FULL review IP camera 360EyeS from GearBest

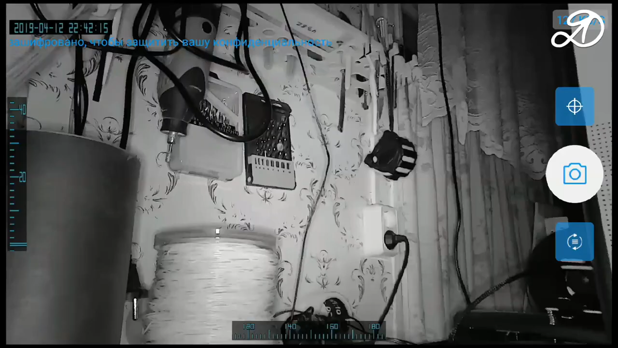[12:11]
That's how the camera shoots in total darkness. The camera can be accessed from anywhere. Try to connect to it through the mobile internet. Everything works fine.